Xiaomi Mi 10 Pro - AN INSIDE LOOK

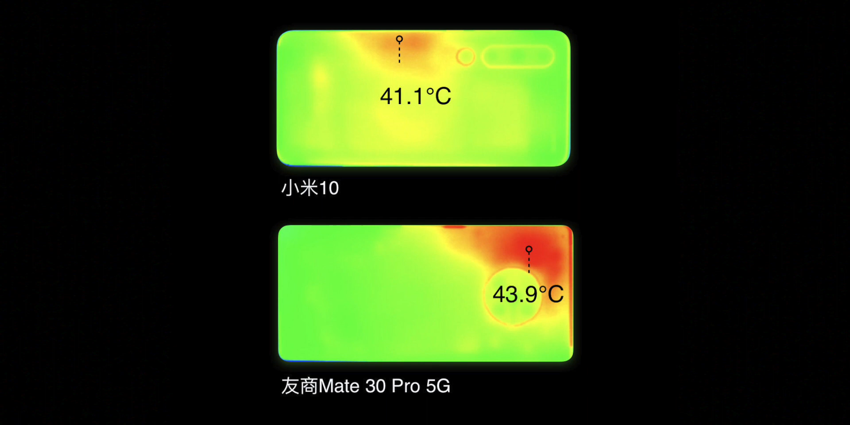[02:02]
They also compared it to the Mate 30 Pro 5G obviously a much more expensive phone than either the Mi 10 or the Mi 10 Pro is going to come. So yes the vapor chamber is bigger than that one and they also filmed both of the phones with an infrared camera to give us a look at the heat and where it was.